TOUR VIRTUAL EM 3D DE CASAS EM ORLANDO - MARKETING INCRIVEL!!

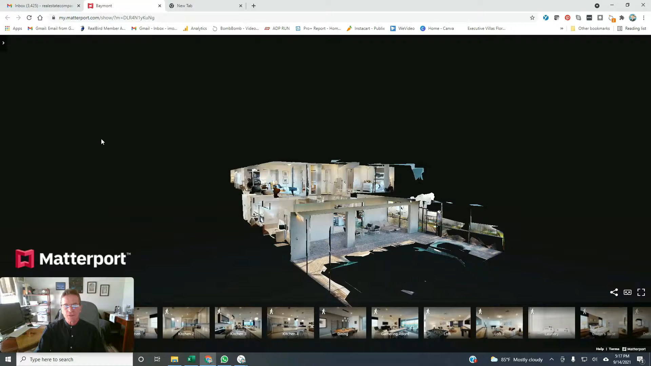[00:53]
é uma das que faz, tem essa tecnologia altíssima então você pode ver a casa aqui em três dimensões, em perspectiva, com o mouse você pode clicar pra baixo,
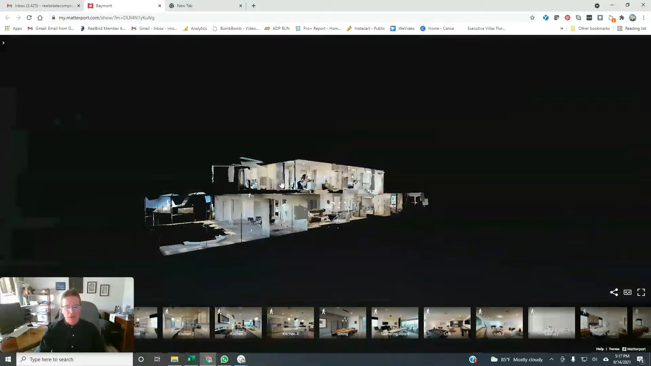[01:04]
pra cima, pro lado tem várias coisas que você pode fazer, deixa eu passar a minha foto aqui pra cima pra não ficar no meio então, por exemplo, uma das coisas que pode fazer é o simples,
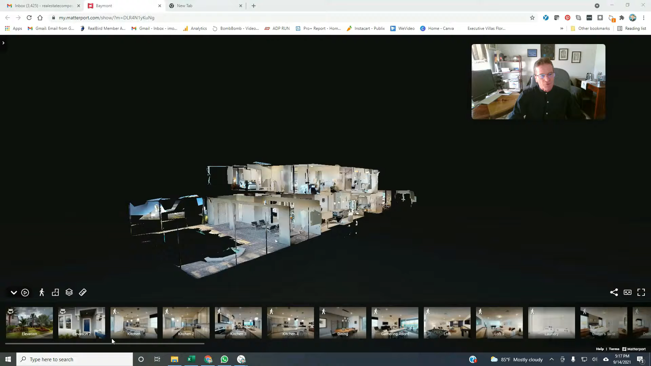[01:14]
clicar em cada foto e vai mostrando cada peça da casa pode ver a qualidade da foto impressionante,
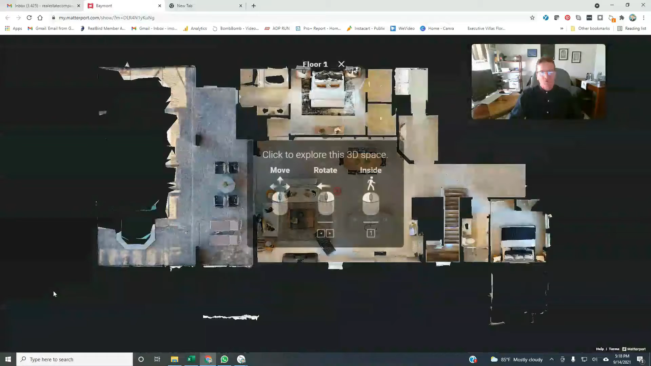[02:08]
você pode fazer uma planta baixa da casa, você pode trocar
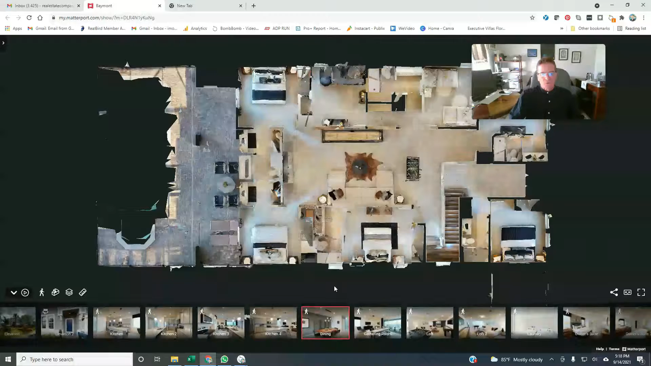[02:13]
você pode trocar de piso, tem o piso número 1 e tem o piso número 2. É, tem uma coisa interessante também que você pode fazer uma medida,
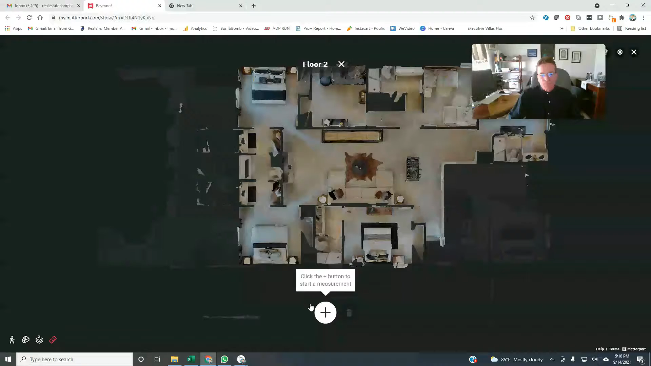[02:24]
pode medir, quero medir daqui até aqui, quanto que é, está em metros são 12 metros. Outra coisa interessante, podemos voltar ao que se chama doll houses aí,
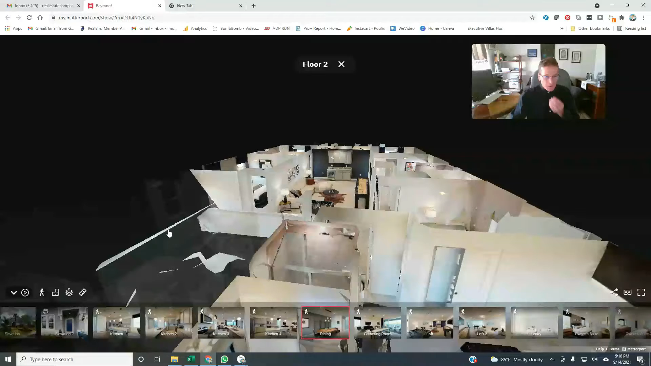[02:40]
tem perspectiva e a outra coisa que é a mais interessante de todas, é você caminhar por dentro da casa, né você faz, você realmente caminha dentro da casa, você vê essas bolinhas no chão, essas rodinhas,